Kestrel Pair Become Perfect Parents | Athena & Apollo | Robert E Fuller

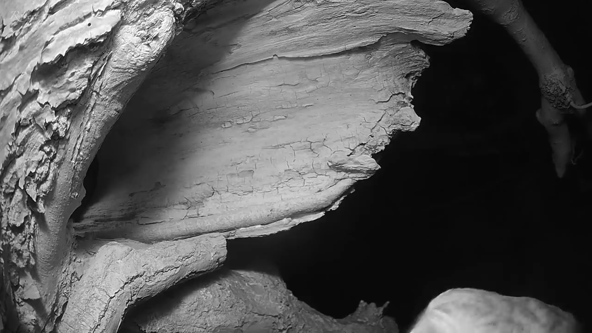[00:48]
It's a barn owl trying to get inside. It hops onto the ledge, but Athena leaps up to see off the intruder.
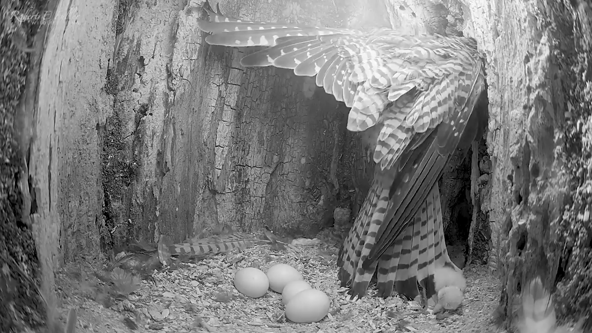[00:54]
She returns to her clutch,
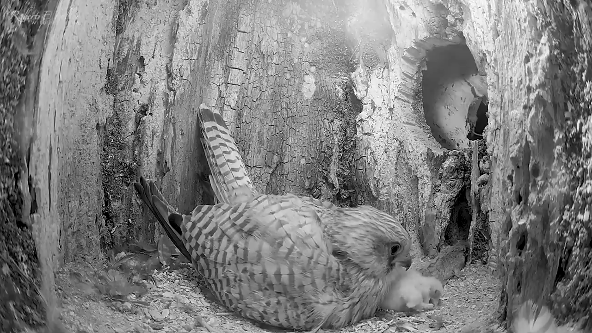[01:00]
and encourages the tiny chick back underneath her to keep it warm.
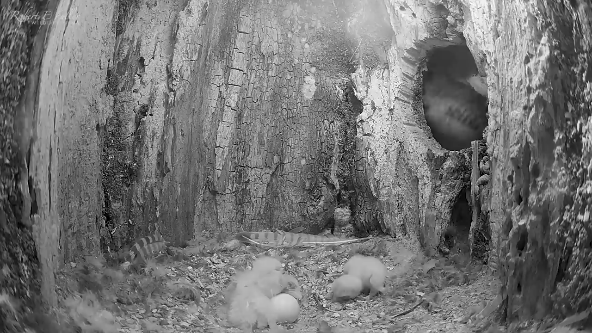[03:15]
She sees off the threat and returns to the chicks. She really is a formidable mother, but she must be tired now.